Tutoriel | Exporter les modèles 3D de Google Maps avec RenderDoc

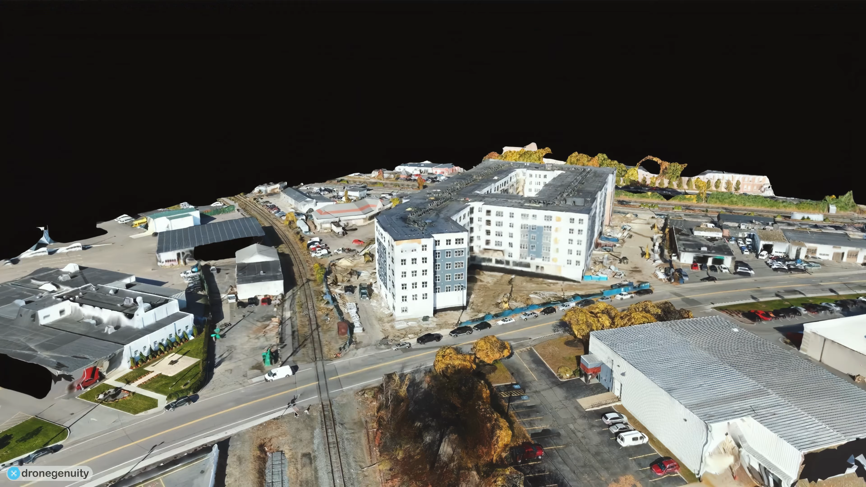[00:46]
des algorithmes de modélisation 3D sont utilisées pour créer des bâtiments et des caractéristiques géographiques.